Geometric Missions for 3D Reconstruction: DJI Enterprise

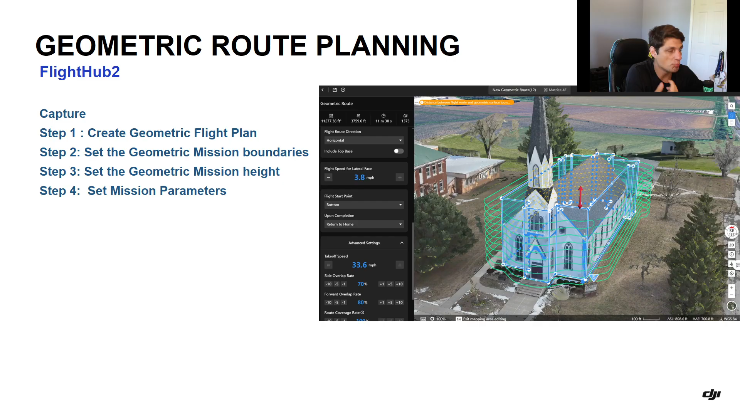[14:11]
less time in the field to do this setup you can build a 3d mission or a 3d flight plan via a geometric route on flight hub 2. what does that all entail well we'll walk through the four different steps here first off starting with step one by creating a geometric
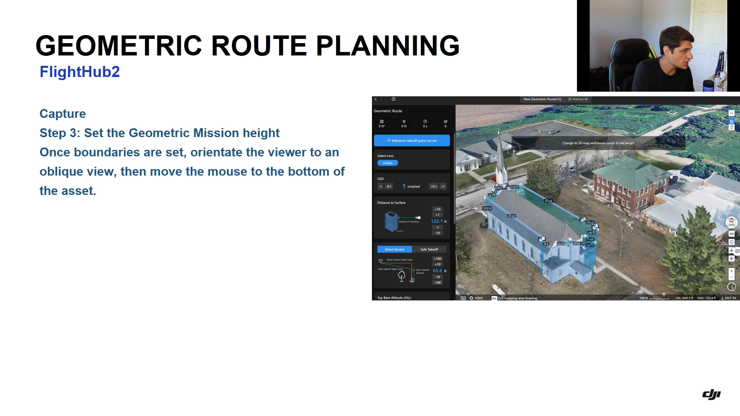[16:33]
uh the geometric mission base is the top and the bottom i can then click and drag on the top and bottom if i do need to adjust it and from there once i have that geometric polygon set i can then go in and plan the mission route within the different mission parameters so i can set the distance to surface or ground sampling distance i can bump it all the way down into three meters away from the asset i can set the mission speed i can set the front lap and side lap settings as well as setting the vertical or horizontal setting we also have the
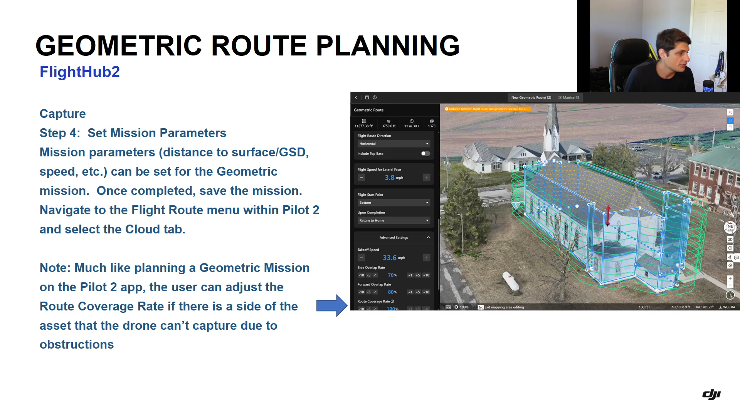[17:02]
ability of setting the route coverage rate so if you do need to uh make it so you're not capturing the entire asset you can adjust that as well
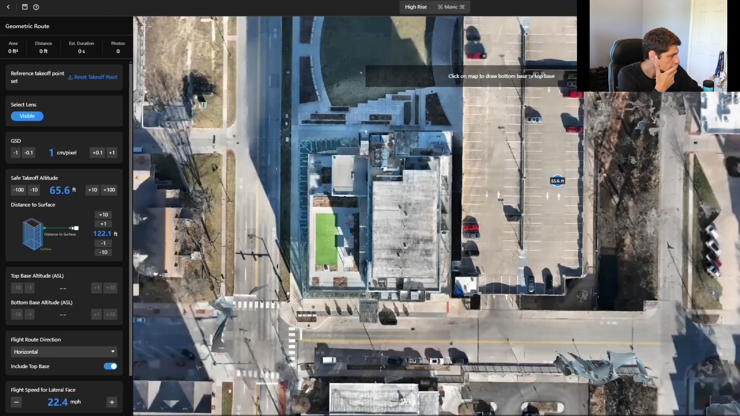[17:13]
what does that look like well a sped up video here of a fairly large building i can click around that asset and
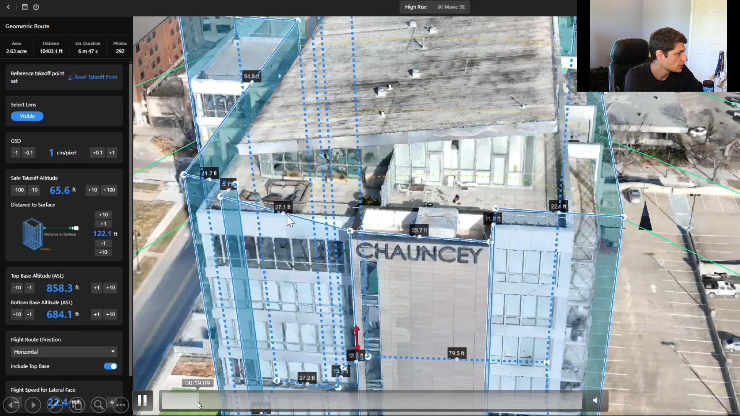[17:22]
then go in and even adjust those within the oblique view